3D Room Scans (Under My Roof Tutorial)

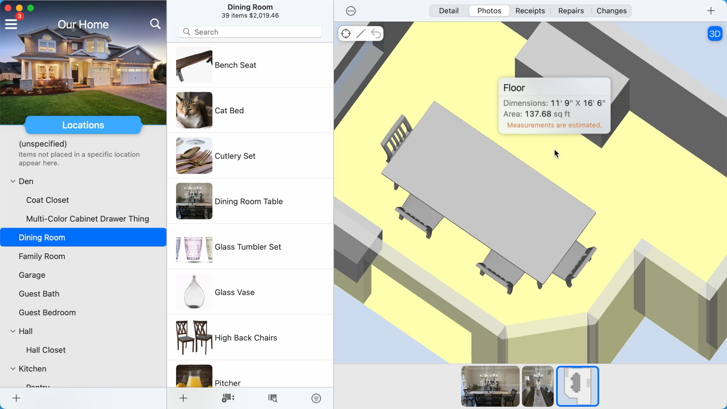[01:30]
Tapping or clicking on any part of the room, such as the floor or a wall, or any object in the room will give you the estimated measurements. To take your own virtual measurements, tap or click the Target button to toggle measuring mode on.